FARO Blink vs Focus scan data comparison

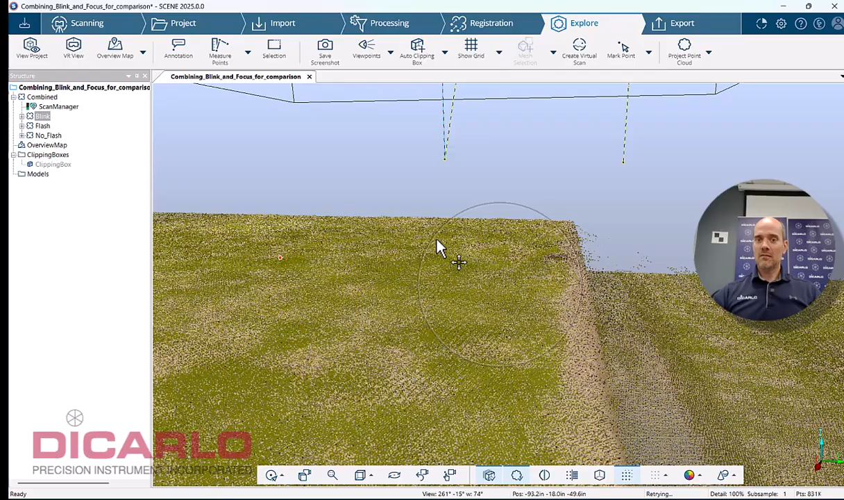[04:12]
It's really more of a visualization tool with a nice data set or with a very nice
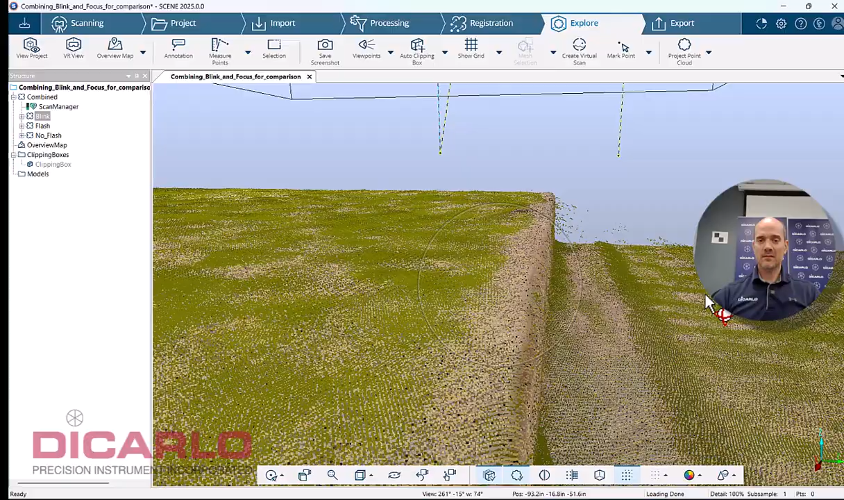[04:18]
scan information behind it. So look, we have an actual cross section here.
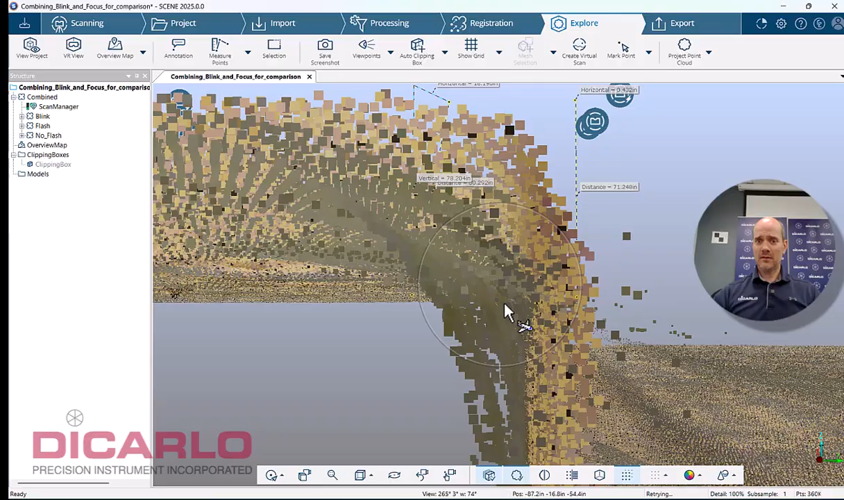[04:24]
And again, let's let's just give it a try. So you can see that this is the actual data set that was captured from the blink scanner. This is the hard data set from the focus scanners. So you see edging edge data collection is
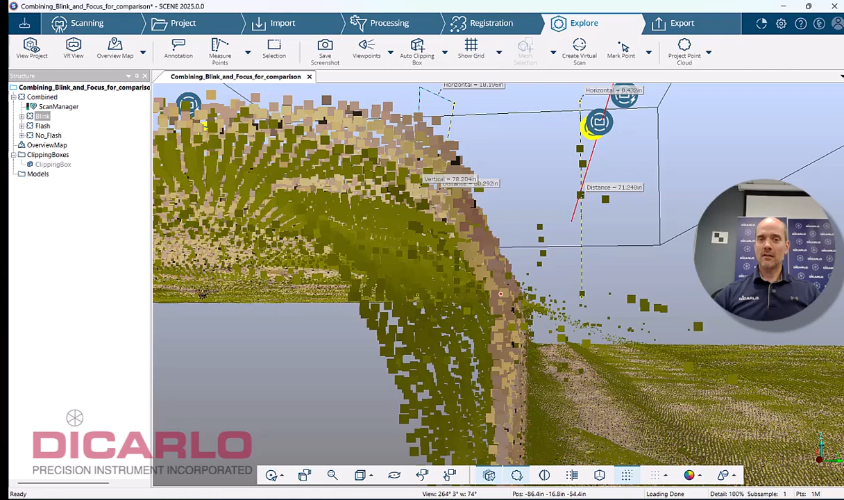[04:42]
not as significantly accurate as you would get from a focus scanner. Let's do this. Let's do a little bit of a quantification on this thing. So hold on, let's let's let's do this. Let's get we are in the smallest. Yep.
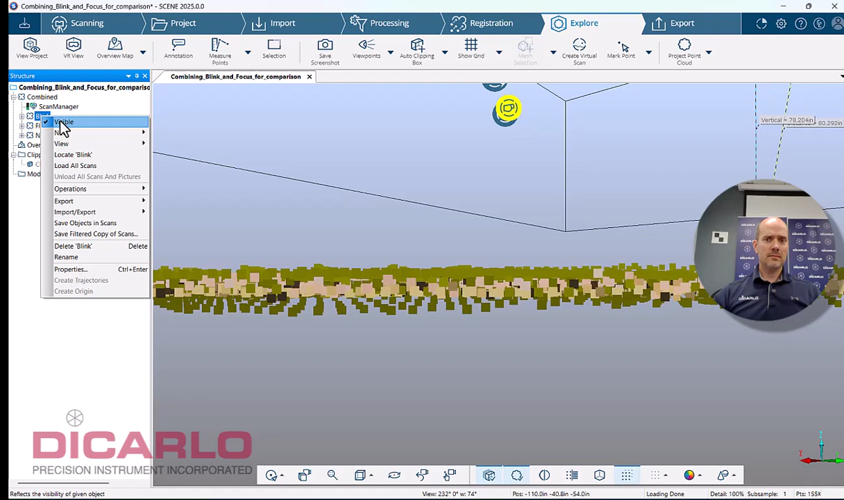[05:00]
So if that's the noise that the blinks, blink scanner brings in, let's just do a measurement here. Quick measurement from here to here.
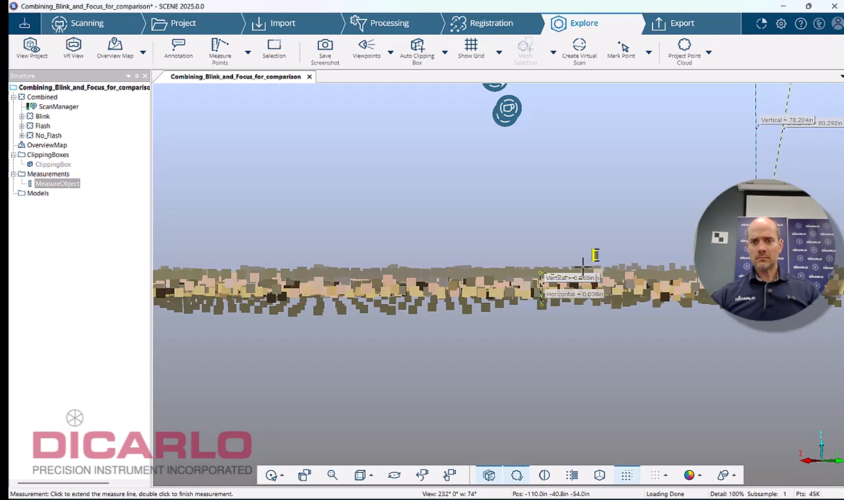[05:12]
So we're talking vertically six hundredths of an inch in spread versus what we look at. If we go invisible here and we'll do the same thing, but we'll do the measurement between that, you know, I mean, obviously it's going to be less.
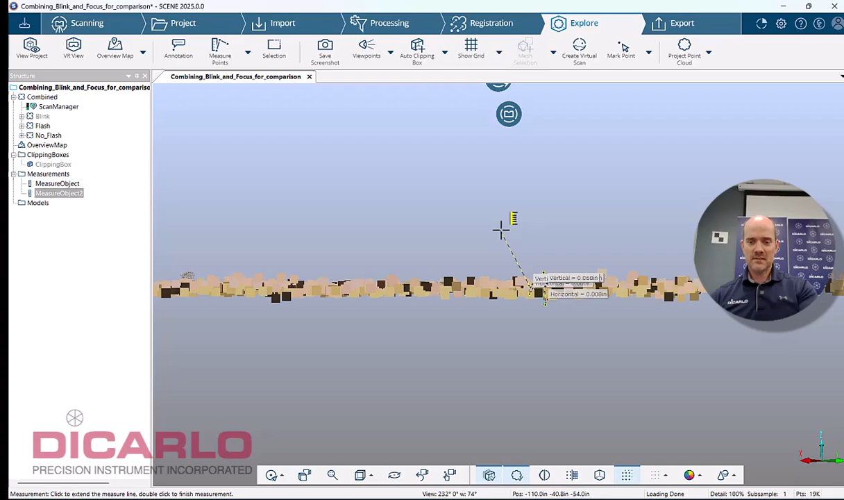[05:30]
So this is where we'll be looking at it, except yeah, it's a two hundredths of an inch here with the actual focus scan data spread here.
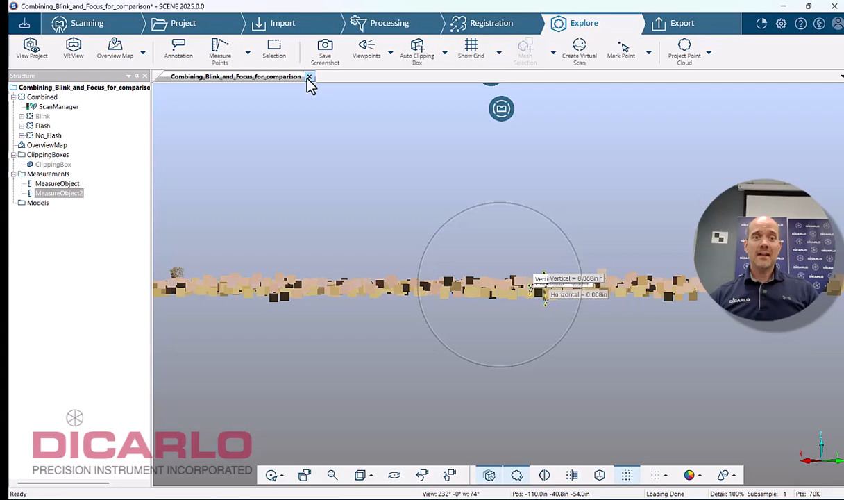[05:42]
So again, that's not by any means to deter people from using blink.
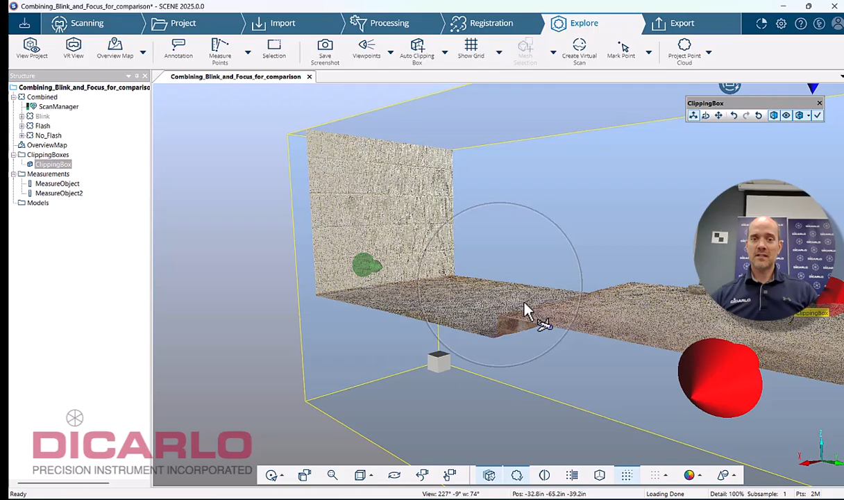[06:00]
And that requires a lot of, you know, effort into actually a lot of effort,
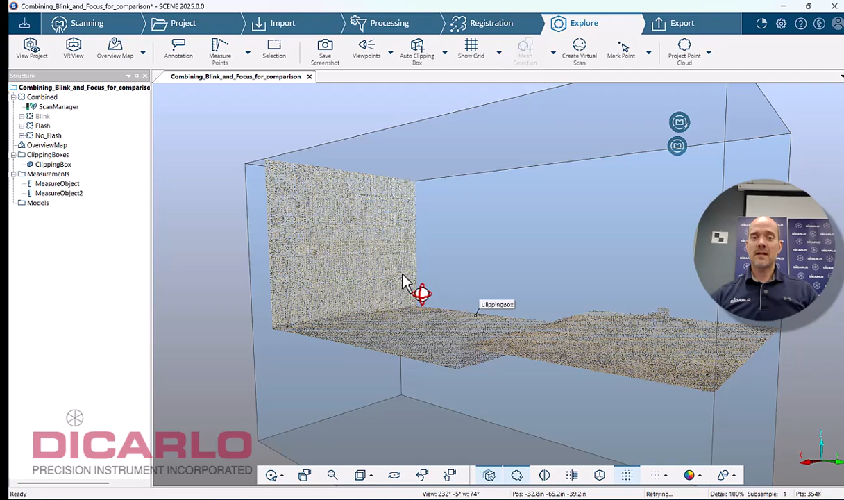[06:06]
actually increased effort into making the data, you know, visible,
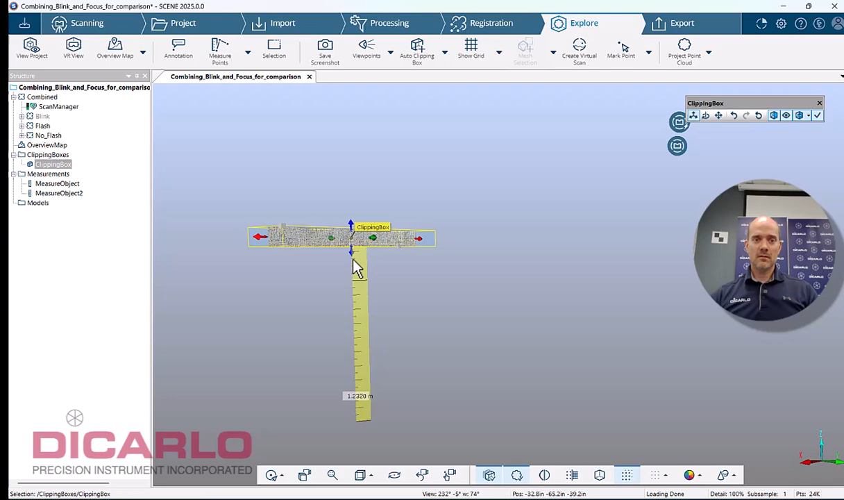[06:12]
making it registrable over here with the predictive scanning and predictive registration on the app.
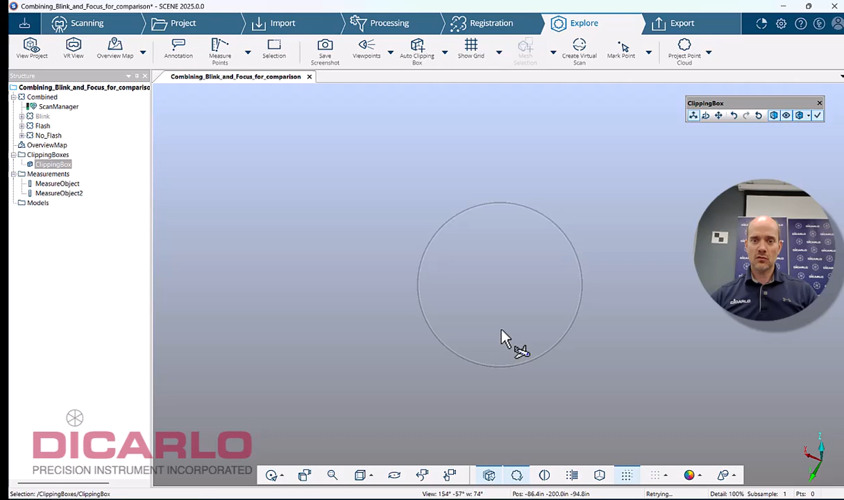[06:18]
Oops, I keep zooming in where I didn't mean to. But right here, let's again look at the actual seams in the in the mortar between the bricks.
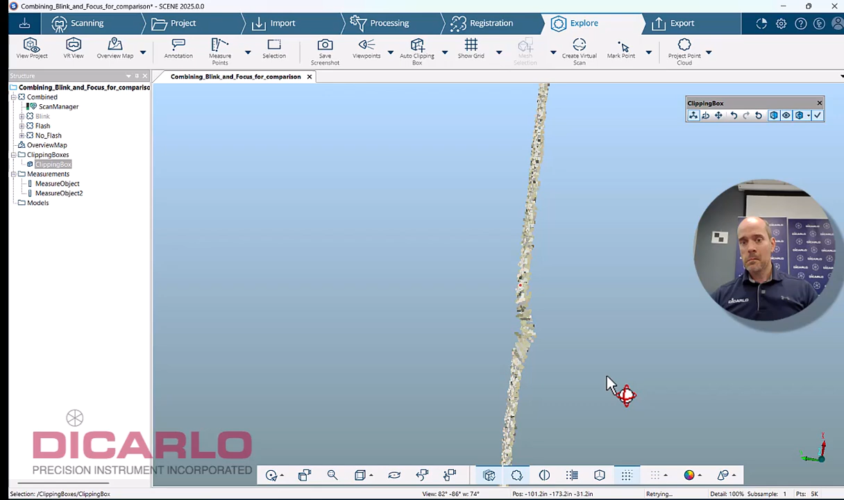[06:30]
You can see that we don't have much data here, you can see how much variation there is in the blink data sets. And again, just for fun,
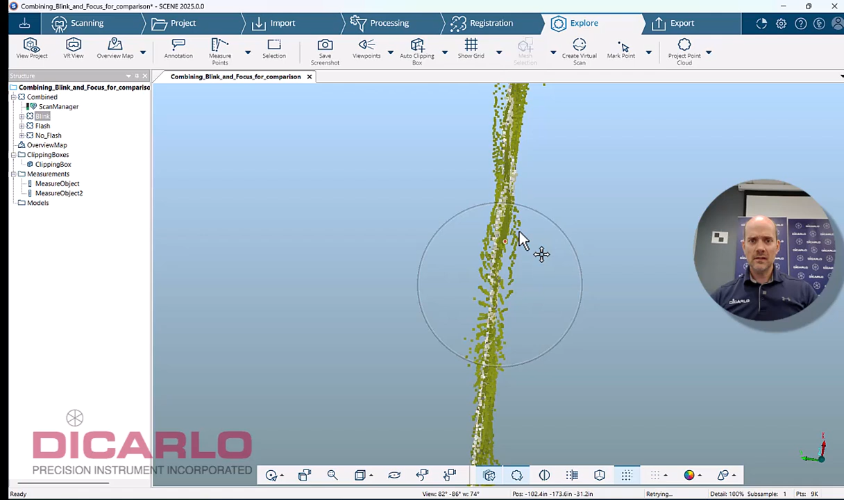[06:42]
let's have a maximum deflection value here. So let's go from here to here. Horizontally, well, it's a lot, but I don't obviously know exactly. Hold on, let me make the slice a little bit skinnier.
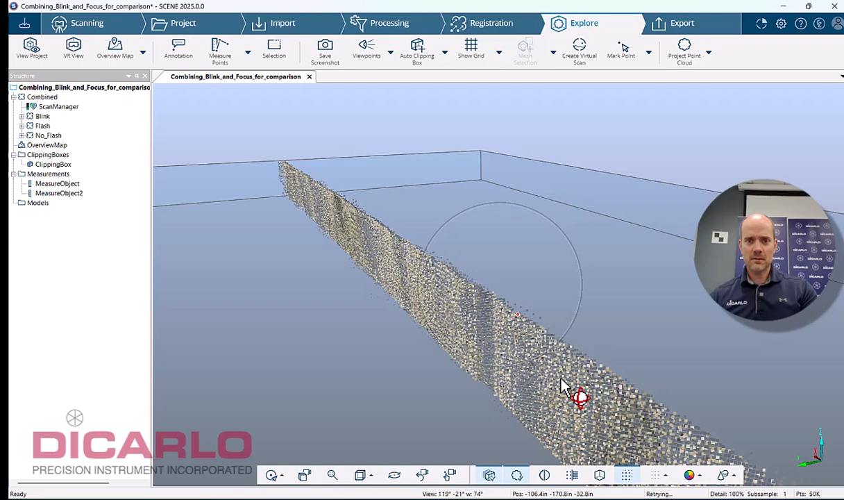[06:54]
That way we'll have a better horizontal understanding between the data sets.